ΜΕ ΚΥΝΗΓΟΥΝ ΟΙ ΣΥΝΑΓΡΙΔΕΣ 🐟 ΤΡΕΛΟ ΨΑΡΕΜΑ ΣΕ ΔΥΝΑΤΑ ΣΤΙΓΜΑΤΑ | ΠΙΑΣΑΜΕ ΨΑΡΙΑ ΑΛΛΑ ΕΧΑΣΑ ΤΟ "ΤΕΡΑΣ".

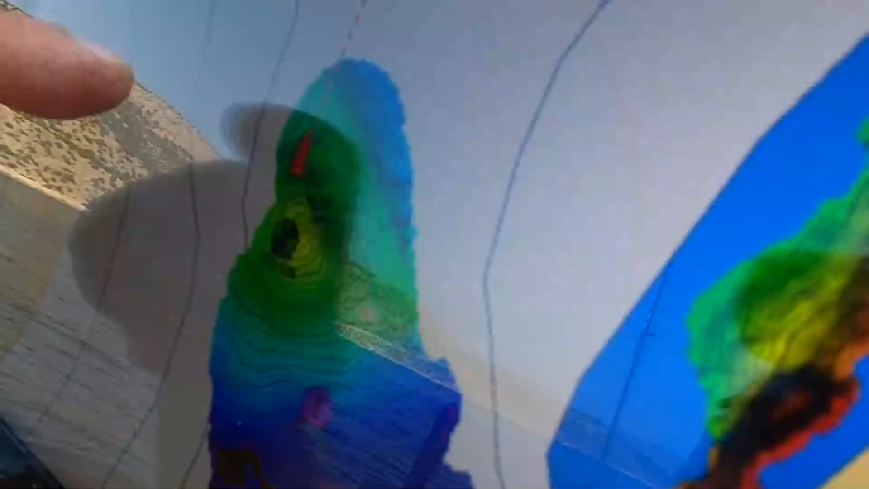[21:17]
Εδώ είναι ένα κομμάτι του χάρτη που το χαρτογραφήσαμε εδώ, από την αρχή. Να πούμε στα σχόλια ότι ο χάρτης έδειχνε ότι είναι κοιλότητα και δεν είναι ξέρα.
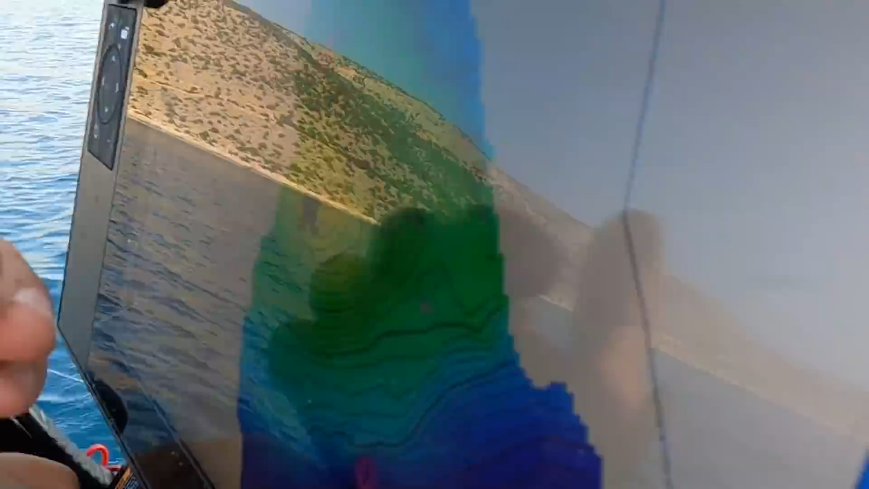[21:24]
Έδειχνε ότι από τα 125 πάει στα 133 και εμένα εκεί μου κίνησε τη διαφορά και λέω πάμε να το δούμε. Και τελικά μόνο κατέβασμα δεν είναι,
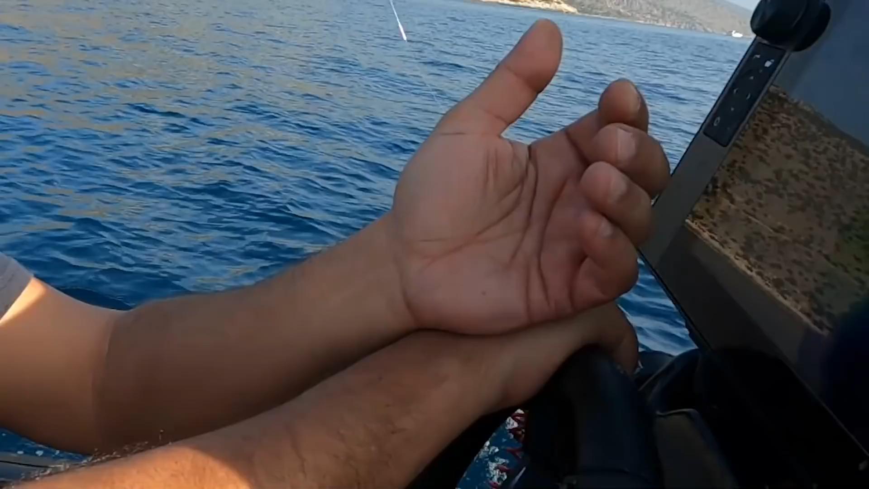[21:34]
είναι ανέβασμα που από τα 140 πηγαίνει στα 50, κάνει κεφάλι.
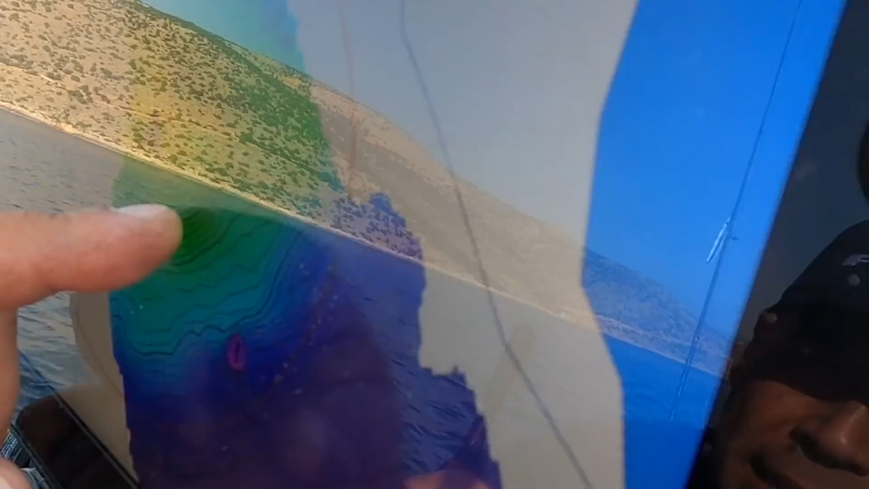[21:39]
Και το χαρτογραφήσαμε. Εννοείται ότι άμα συνεχίσουμε μπορούμε να το χαρτογραφήσουμε ακόμα καλύτερα.
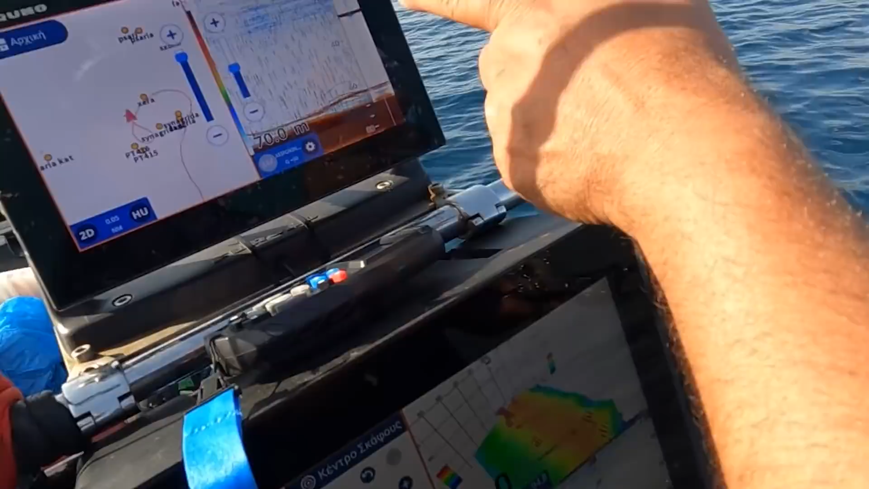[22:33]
Περίμενε λίγο, μην εξηγείς. 51. Δεν είναι, παίζει να είναι στην αγρίδα. Να εξηγήσουμε ότι εδώ αυτά τα γραμμές, οι κόκκινες που βλέπουμε,
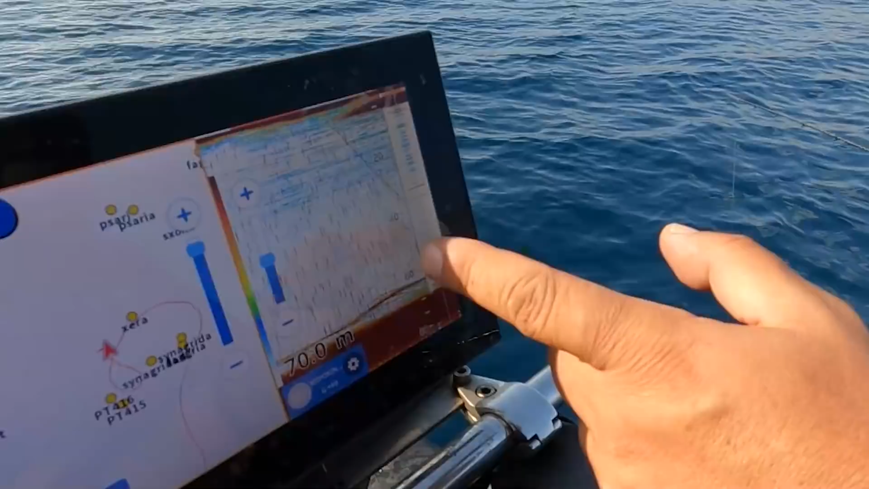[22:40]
είναι επειδή βλέπουμε αυτή τη στιγμή τρία μάτια μαζί, και το 3D και το P66 και το Chirp.
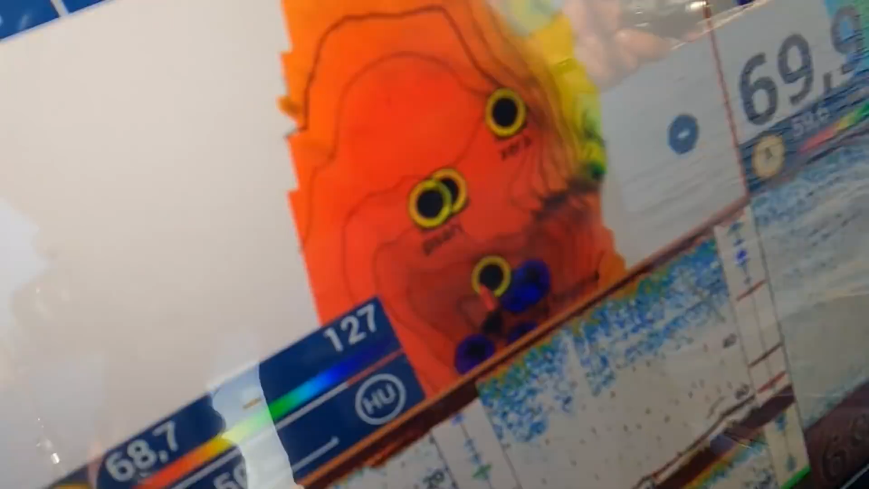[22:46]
Δεν είναι κάτι που μας ανησυχεί πάντως, απλά οπτικό είναι. Τα ψάρια είναι αρκετά μεγάλα, φαγκροπουλάκια λέει και εδώ. Έχει και φαγκρόπουλα, αλλά έχετε...
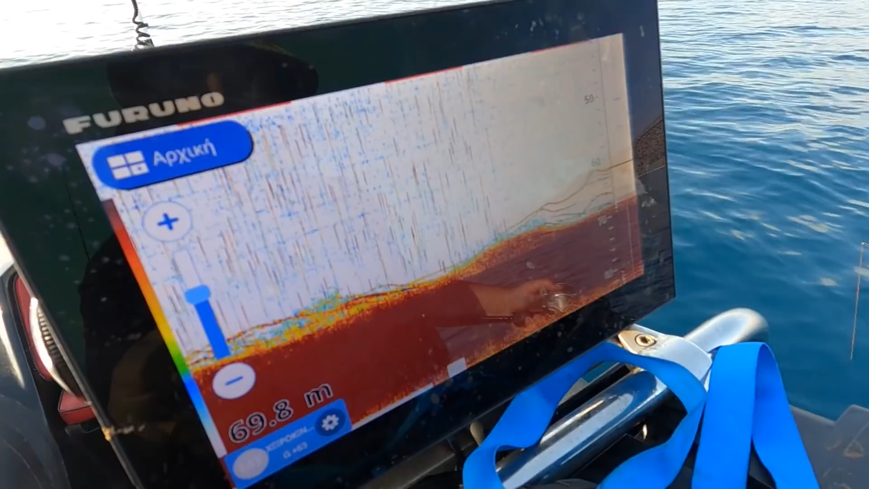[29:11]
On screen: depth 69.8 m
Λοιπόν, καταρχήν, όπως είδαμε, απενεργοποιήσαμε εδώ την κατάσταση του Χριστόφορου.
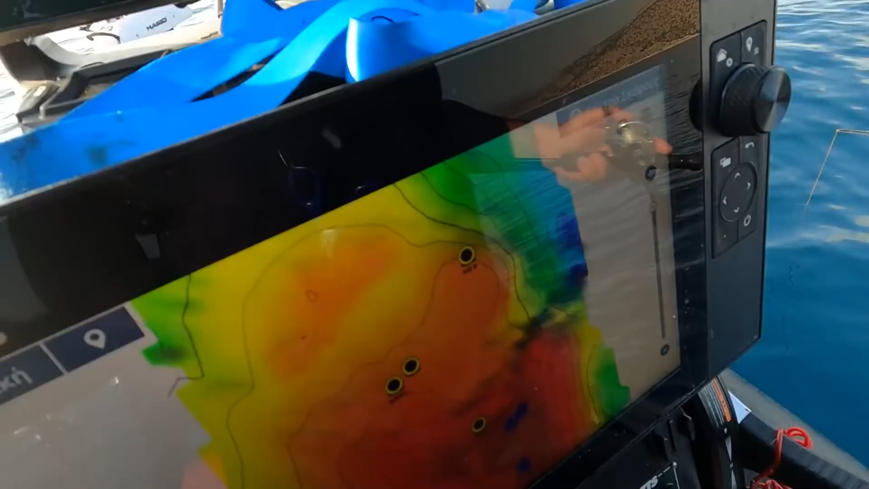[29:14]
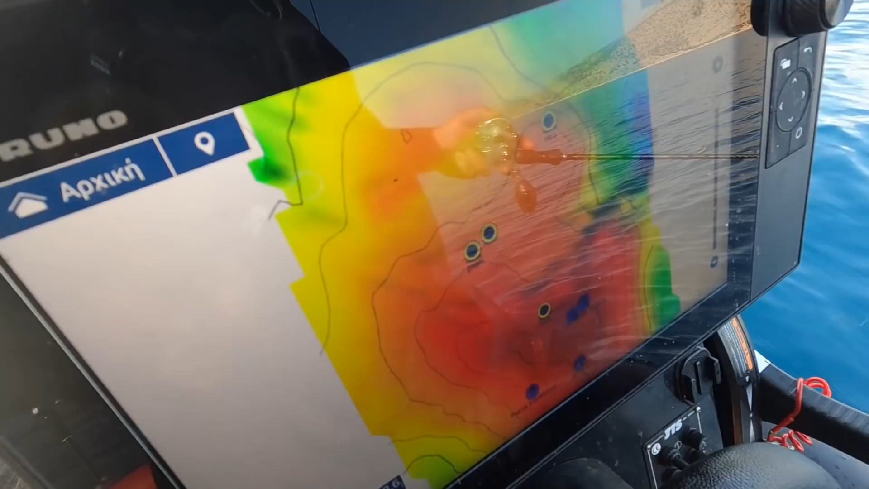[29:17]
Γιατί πολλά μάτια, εδώ είναι χαρτογράφηση, συνεχίζουμε στον ίδιο τόπο. Τι είναι αυτά? Εδώ βλέπουμε τη ζωή, τα φαγκρόπουλα του Χριστόφορου.
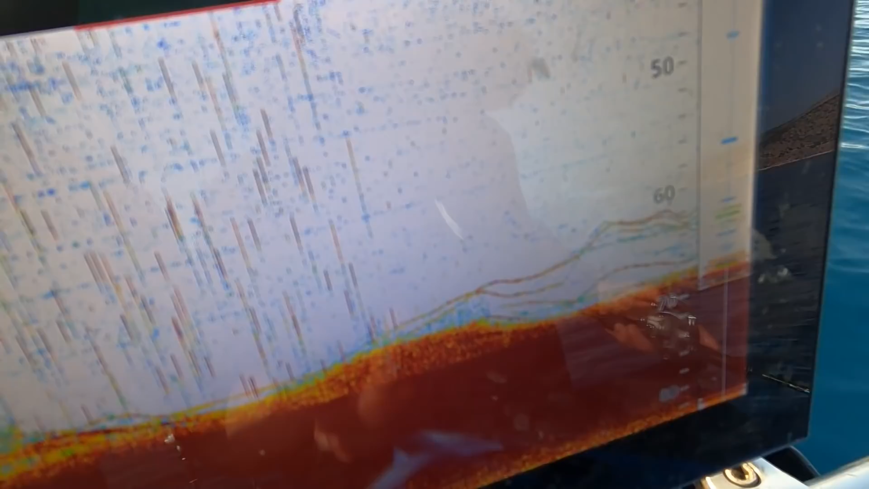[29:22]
Έτσι θα ονομαστεί εδώ αυτή η ξέρα.
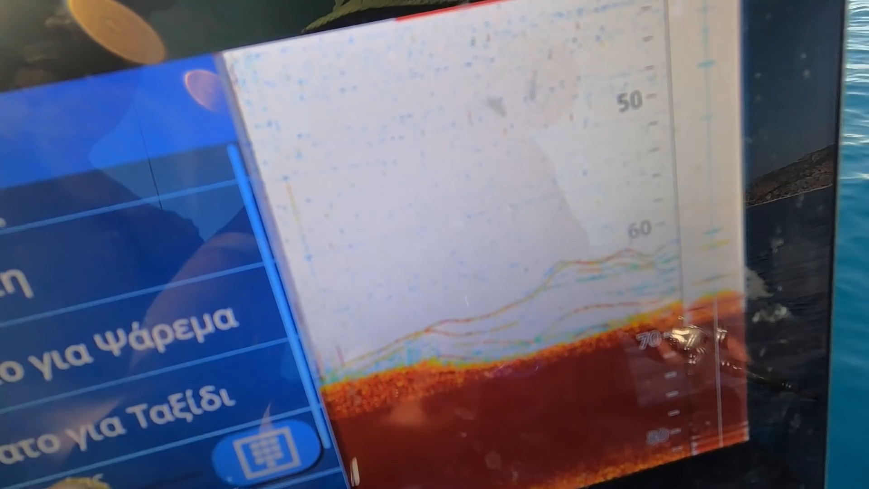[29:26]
Τα φαγκρόπουλα του Χριστόφορου. Τα φαγκρόπουλα.
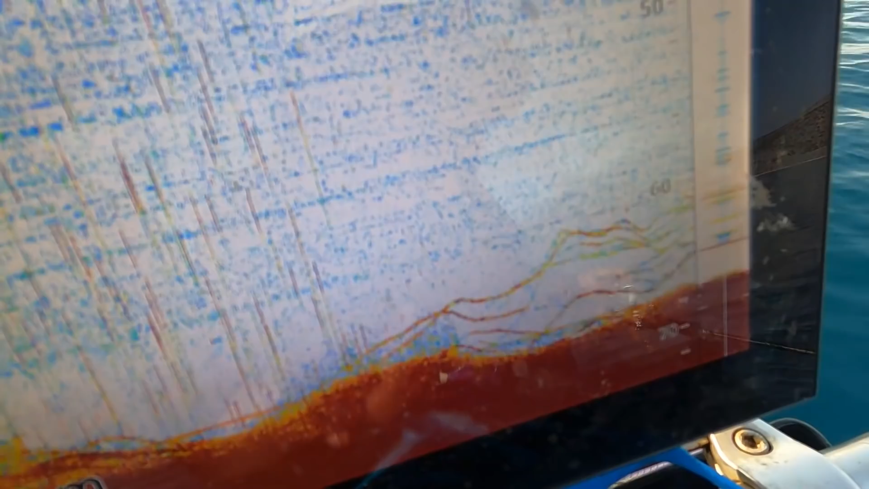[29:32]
Είναι ωραία ψαράκια, ωραίες αψίδες, ανάμειχτα τα ψάρια εγώ πιστεύω και συναγρίδες και φαγκριά. Αλλά βλέπουμε τώρα από πού το καταλαβαίνουμε, για να πούμε και δύο πράγματα.
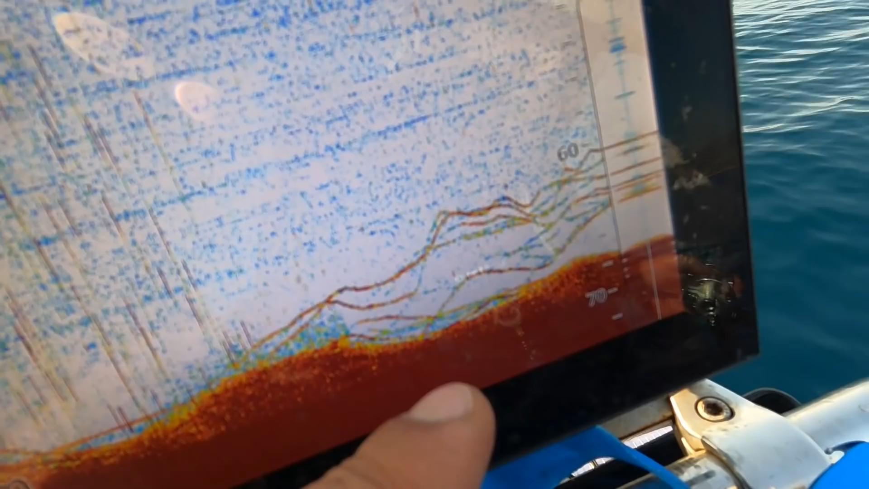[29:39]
Το βυθόμετρο, όπως έχουμε πει, δεν μιλάει, το βυθόμετρο δείχνει με χρώματα.
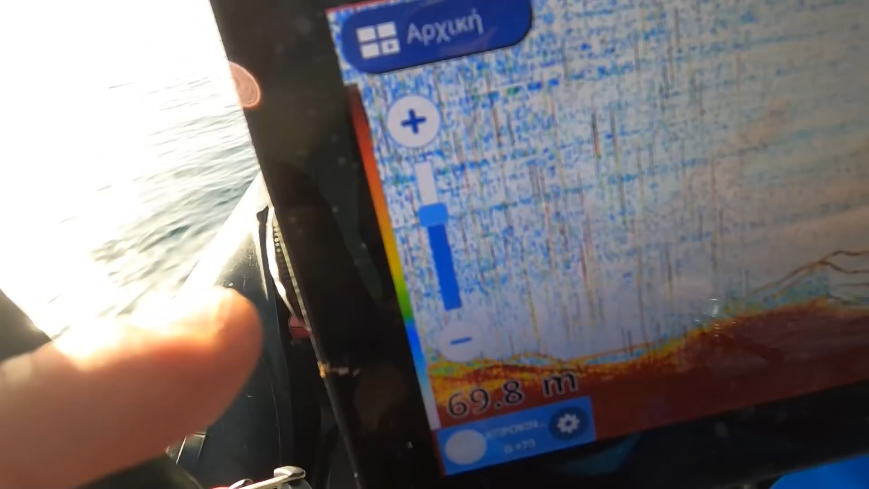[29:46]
On screen: depth 69.8 m
Λοιπόν, κοίτα εδώ, εδώ είναι μπάρα χρωμάτων. Δεν σε ενδιαφέρει καθόλου, ε.
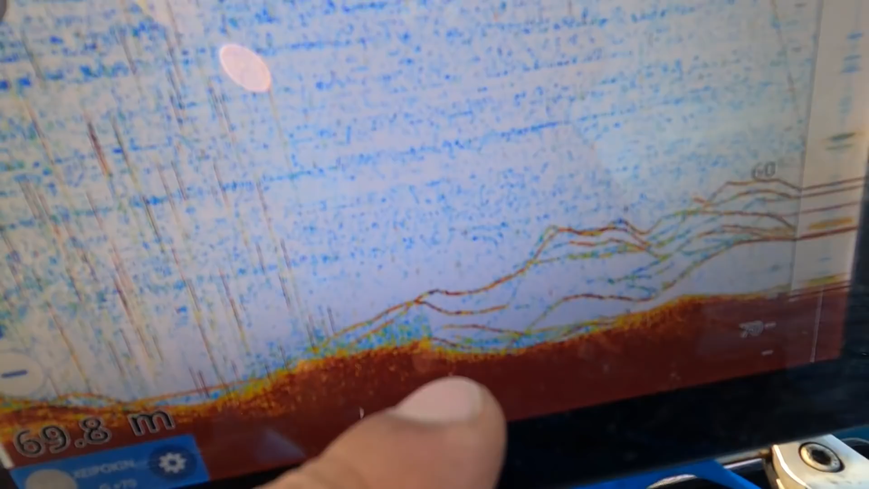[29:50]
Και εδώ είναι το τι μας δίνει το βυθόμετρο. Ανάλογα με τα χρώματα και το πόσο κόκκινα είναι, είναι και το μέγεθος των ψαριών.
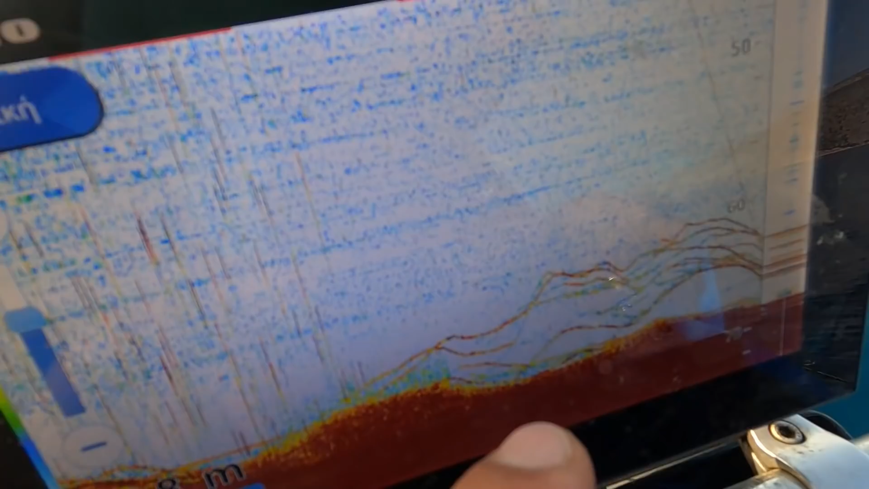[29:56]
Δηλαδή, αν είναι έντονο, η αψίδα είναι πιο μεγάλα.
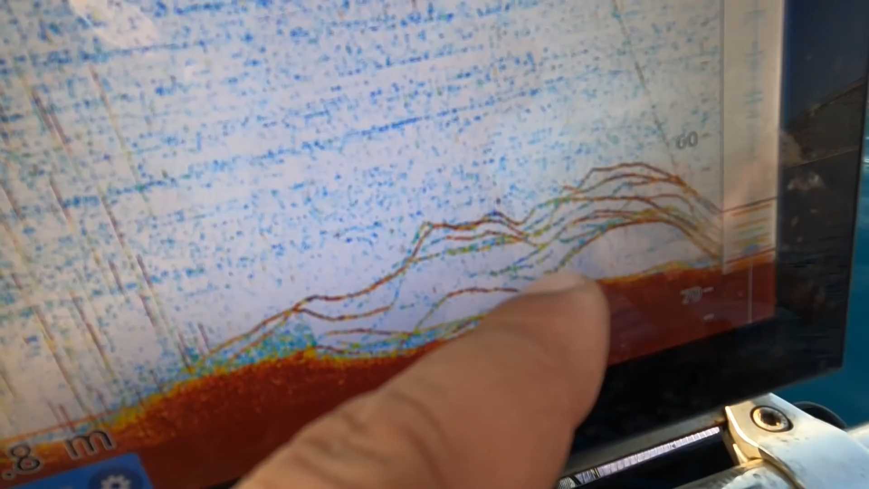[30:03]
Αν είναι πράσινο, μπλε, είναι πιο μικρά. Τώρα, εδώ έχουμε τον αισθητήρα Chip TM150 και δεν έχουμε το AccuFish,